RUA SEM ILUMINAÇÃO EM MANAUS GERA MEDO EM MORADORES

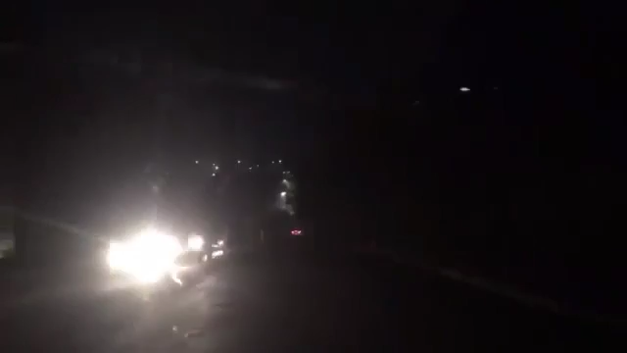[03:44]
Aí você vê esse trecho que está sem iluminação, é um bom trecho. Lá na frente a gente vai encontrar iluminação de novo, nos postes do estilo Pétalas. Dá uma olhada na escuridão que é isso. Dá para ver o farol dos veículos aceso. Aí nesse trecho é quando a gente já vai estar chegando na Torquato Tapajós. Essa é uma via de ligação que ajuda muito o motorista, mas que à noite ela está sem iluminação.
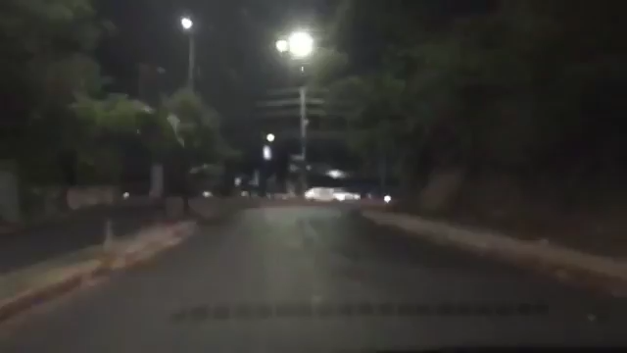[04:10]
E de acordo com os moradores, esse problema não é de hoje. Já chega a ultrapassar o prazo aí de um mês nessa escuridão.